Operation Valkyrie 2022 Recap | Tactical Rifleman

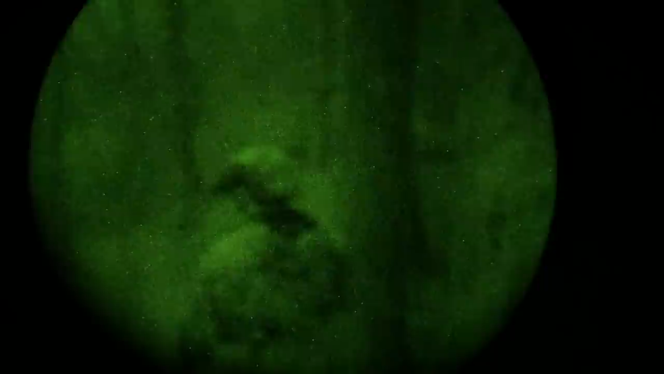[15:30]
sure they could control it and then I showed them my little nifty PVS 14 that's got a iPhone
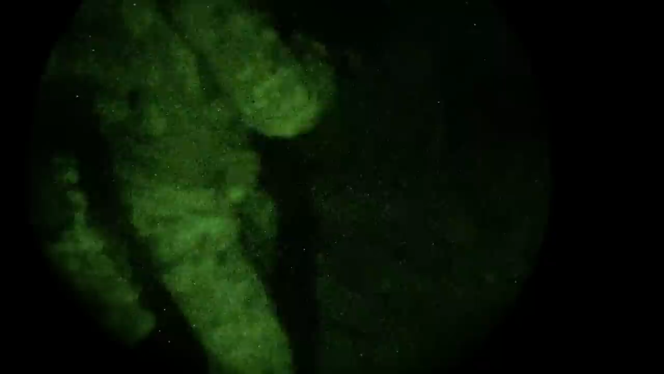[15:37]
mount on the back of it I followed each one and recorded it for them so they could go through and see
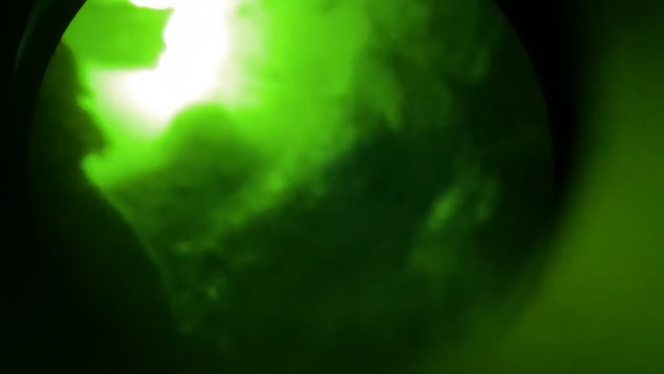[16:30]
they forget to look up and one of those targets that they had
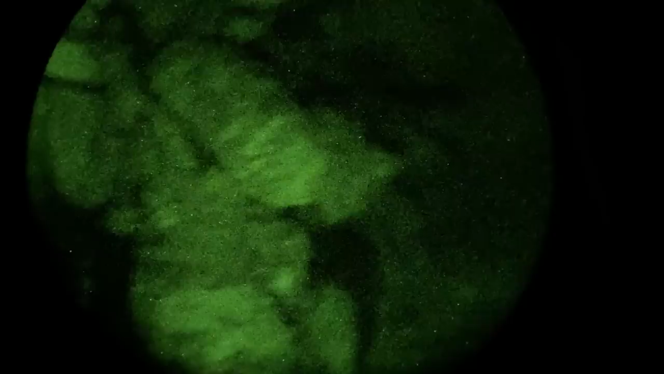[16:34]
to shoot was actually above them looking down at them so
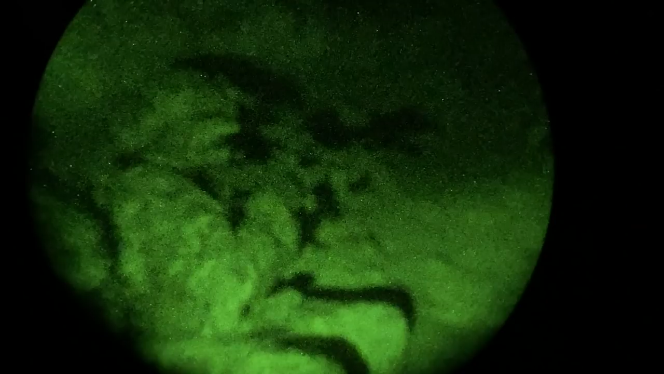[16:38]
oh everybody missed that one a lot of them missed a couple
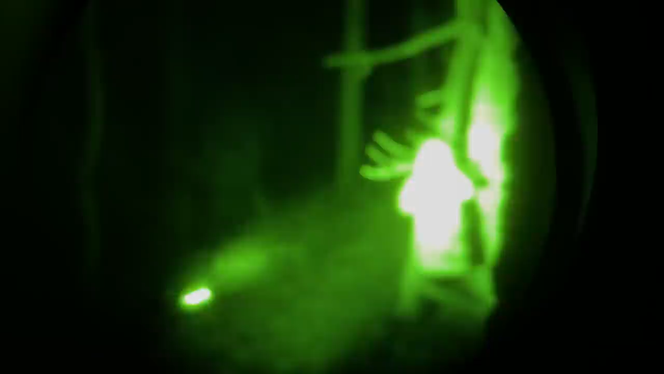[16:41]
other targets that's a right part of it
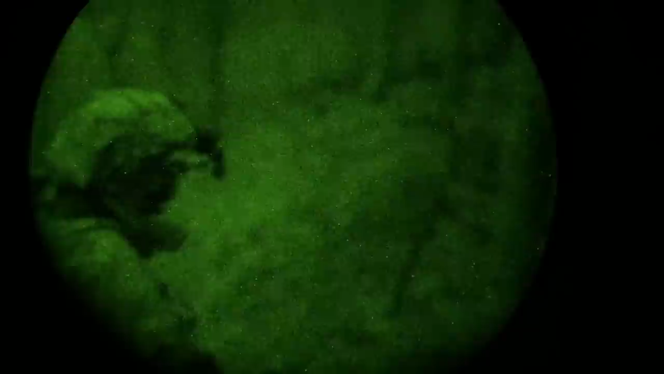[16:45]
the problem with nods and the reason why they're missing the one outside the cave was again human beings
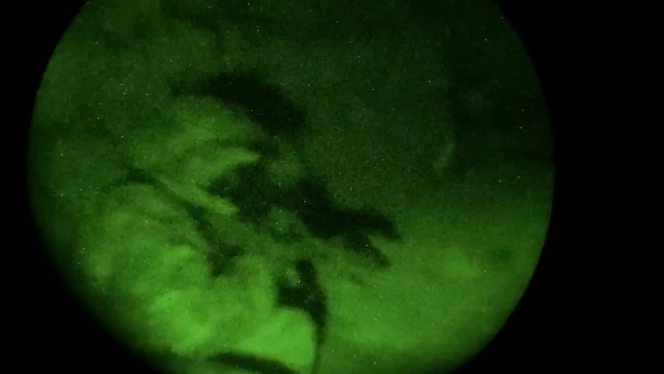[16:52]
we are used to just moving our eyes left to right left to
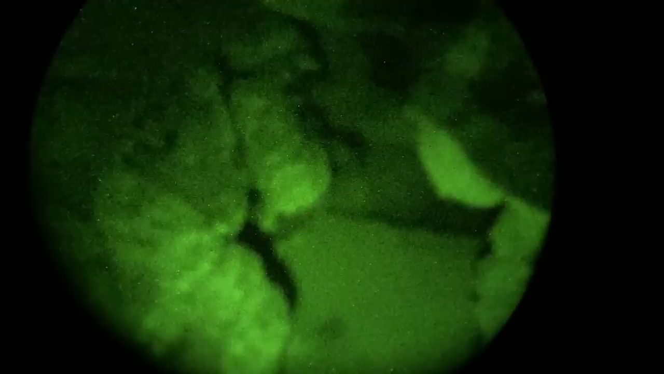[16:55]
right we don't turn our head well when you start using nods
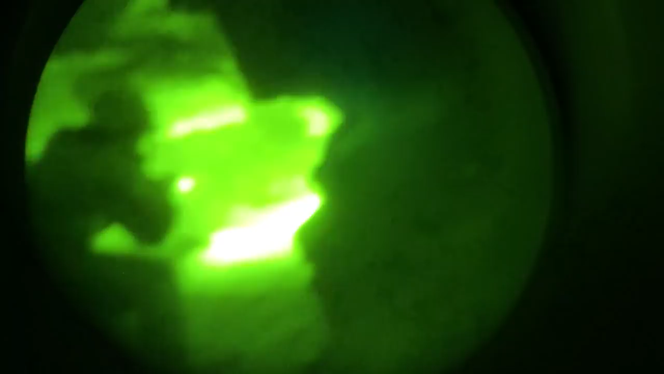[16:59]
the assaulters eventually get used to
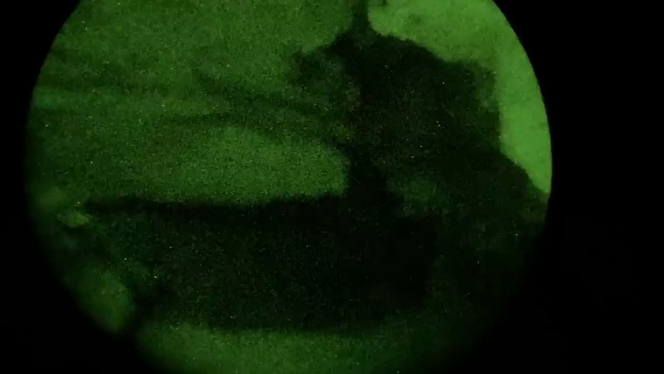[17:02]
it whenever you turn you turn your whole head these guys weren't used to that so they're they weren't turning
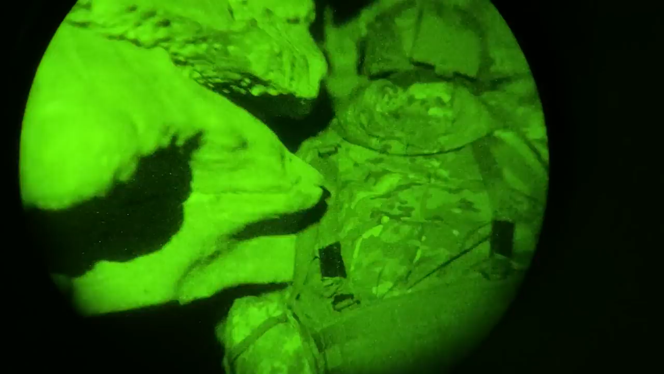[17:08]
those nods and they end up walking right by paper target not their fault they're just not used to wearing nods that much no big